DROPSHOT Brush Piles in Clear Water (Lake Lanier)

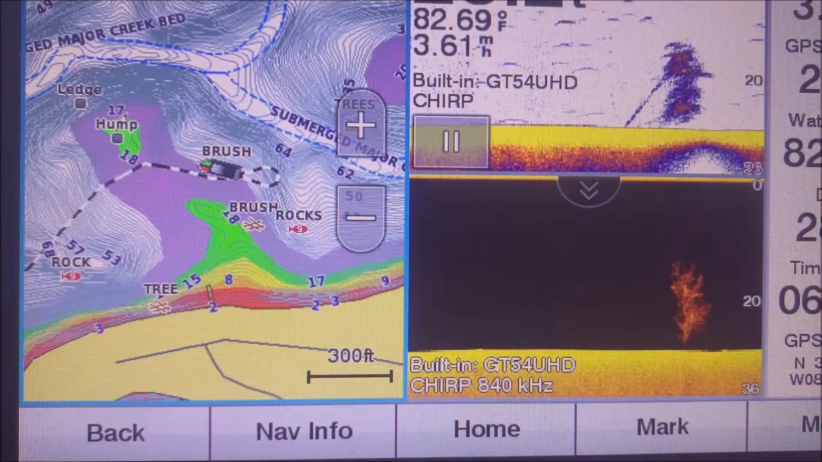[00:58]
On screen: water 82.69°F
And this is what it looks like on the console fish finder.
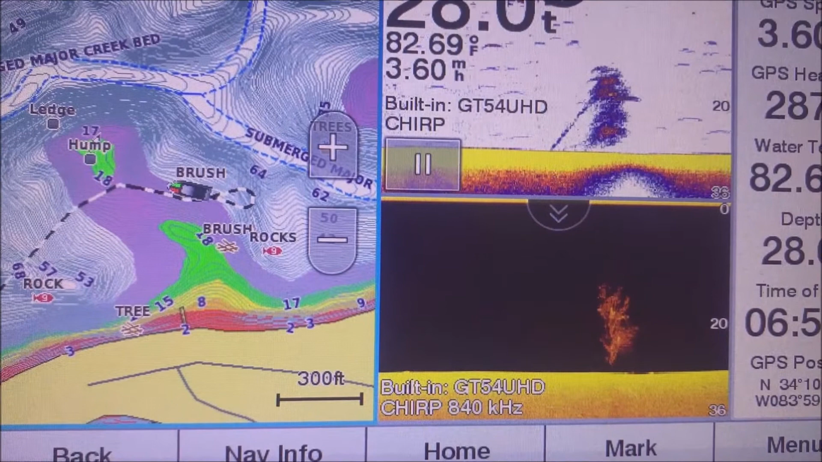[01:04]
Now you can tell that it almost looks kind of like a, I don't know, a burning bush is what I like to call them sometimes. But that's what it looks like on a fish finder.
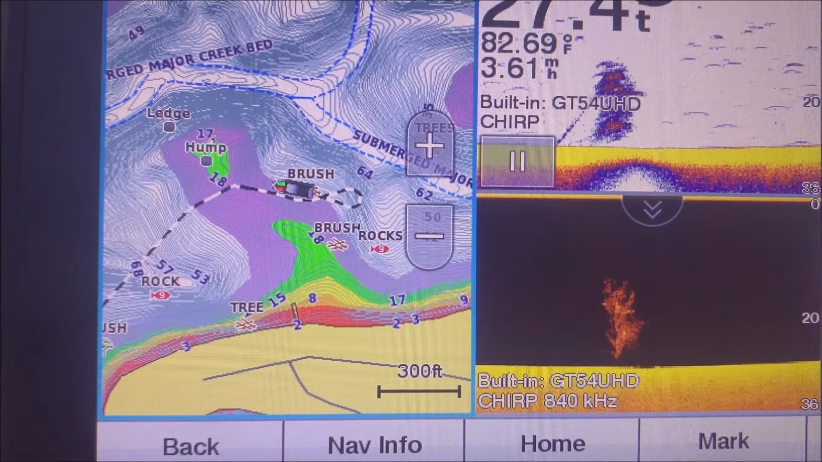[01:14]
On screen: water 82.69°F
You notice I'm going about 3.6 miles an hour, which is about idle speed,
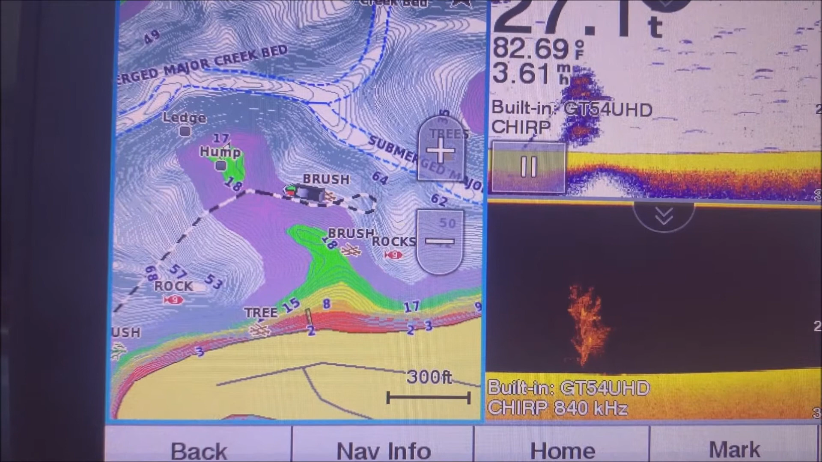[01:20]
On screen: water 82.69°F, speed 3.61 mph
which is what I recommend looking for brush piles in, and I'm in about 27 feet of water.
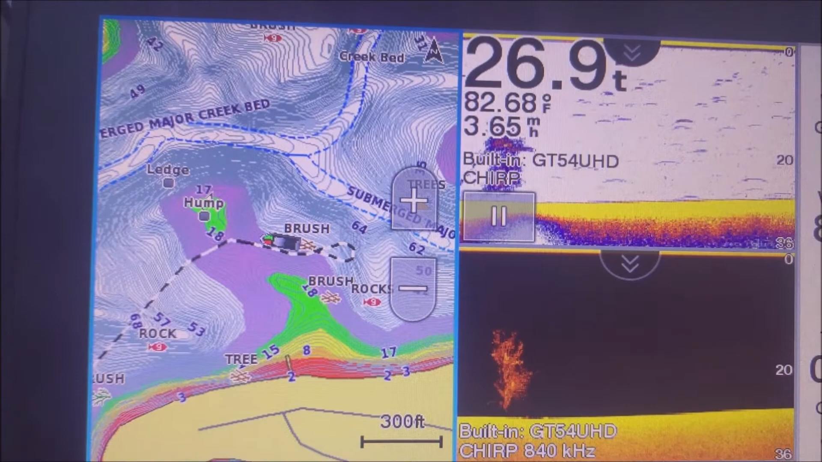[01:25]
On screen: water 82.68°F
And this is what that same brush pile looks like on the front console, or on the front graph, I should say. Notice it looks a lot different than it did on the back one. This is because the boat's no longer moving.
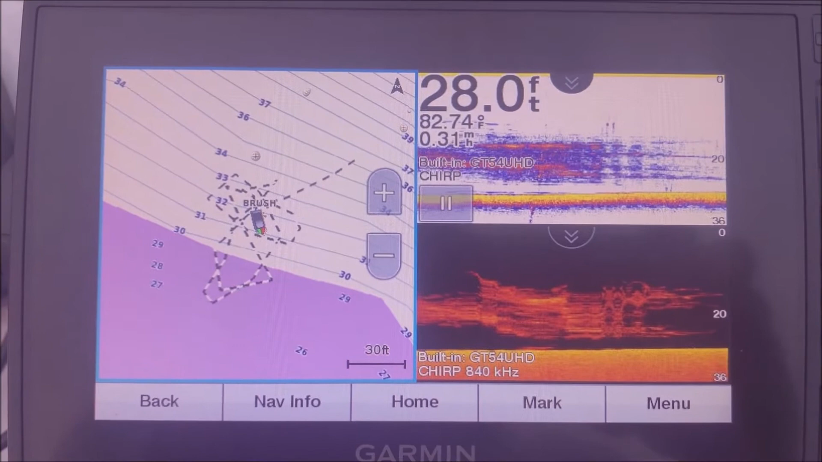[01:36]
On screen: depth 28.0 ft, water 82.74°F
Notice I'm stationary now.
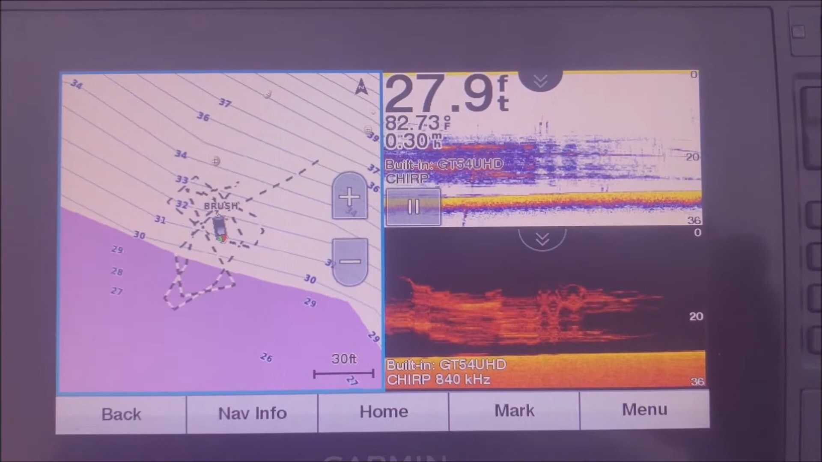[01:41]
On screen: depth 27.9 ft, water 82.73°F
And I just wanted to point that out, that, you know, a lot of people think that the brush pile is going to look the same once they get on the front and the boat's no longer moving.
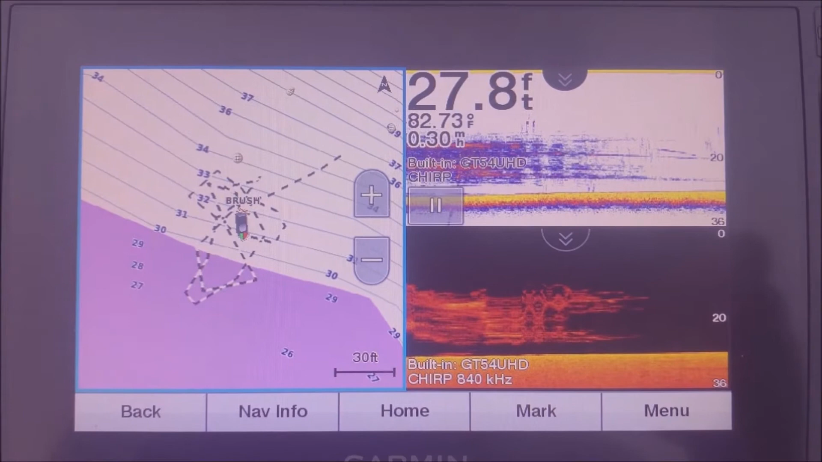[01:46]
On screen: depth 27.8 ft, water 82.73°F
But that's just not the case because just of the way the transducer works and the way the sonar pings.
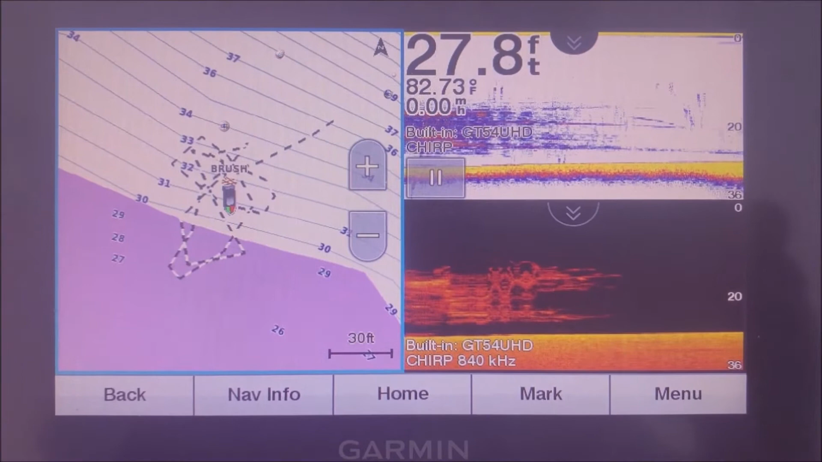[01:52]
On screen: depth 27.8 ft, water 82.73°F
But that's what it looks like on the front graph. One of the favorite things I like to do when I'm approaching a brush pile is throw a topwater over it.
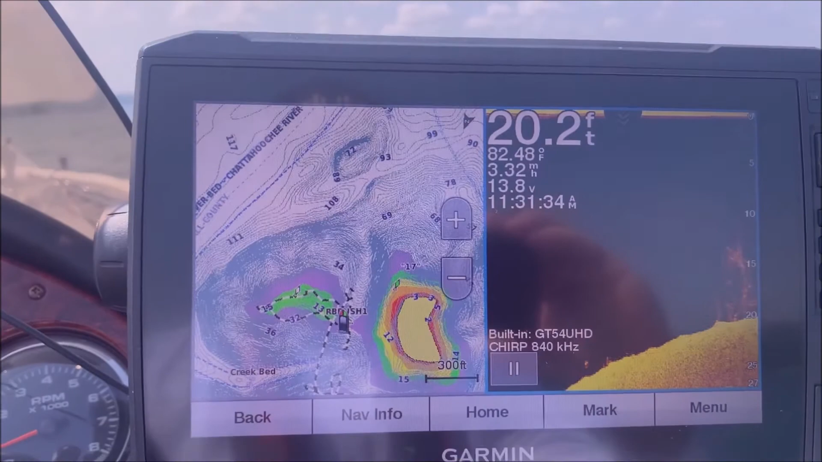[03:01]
On screen: depth 20.2 ft, water 82.48°F, speed 3.32 mph
This is just another one I found today. Just wanted to show you kind of another one, what another one looks like so you can compare.
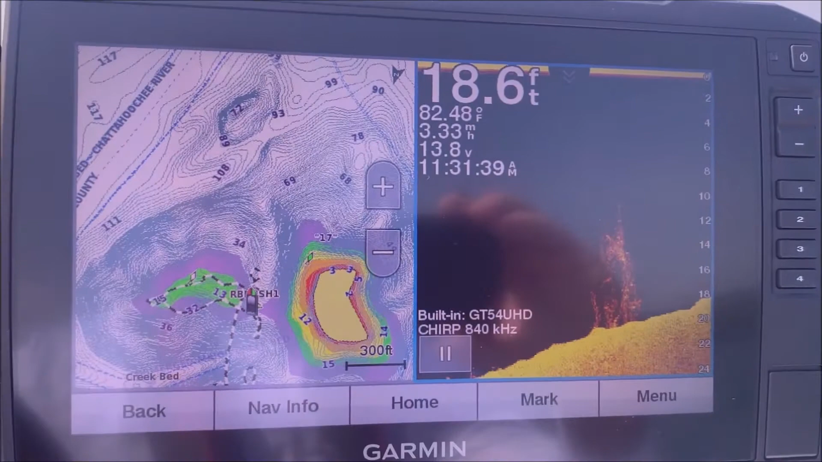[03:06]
On screen: depth 18.6 ft, water 82.48°F
Again, you know, I'm going 3.3 miles an hour there. And then this is what it looks like on the front deck. So, obviously, again, a lot different, you know, once I've stopped and I'm on the front deck again. Just looks a lot different there.
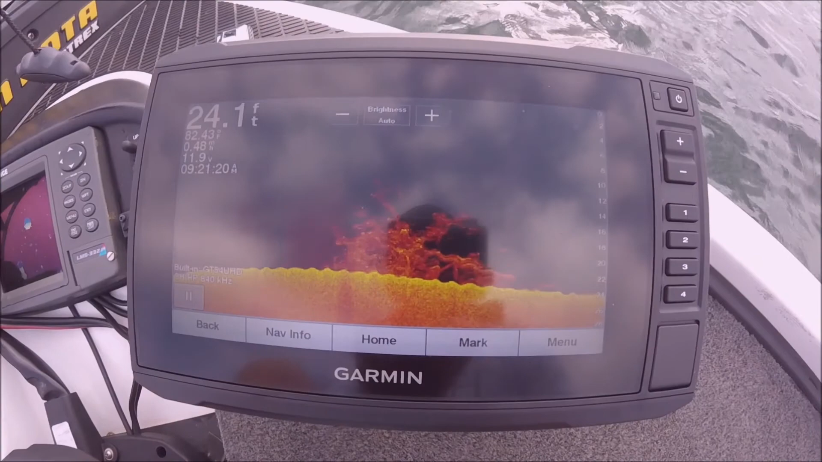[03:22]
On screen: depth 24.1 ft
You will notice on the right-hand side there you see a couple of fish in this one as well. That's one good thing to look for.
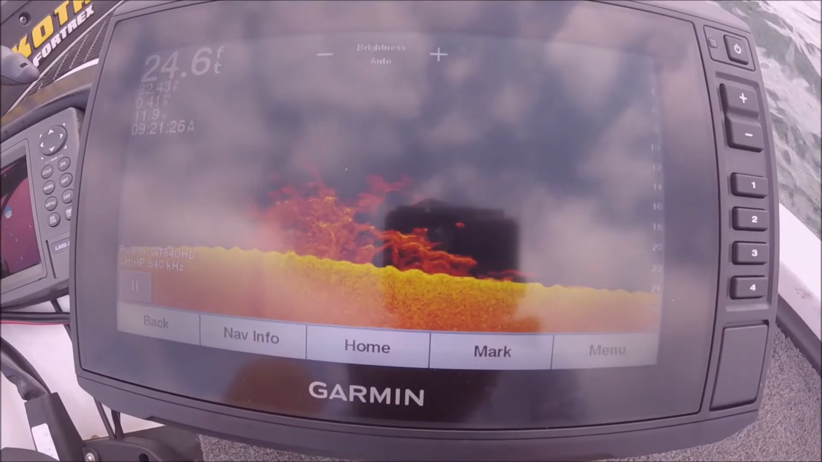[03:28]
On screen: depth 24.6 ft
And that'll just come with, you know, with experience, knowing what the fish actually look like in there. But, again, come over the top of it.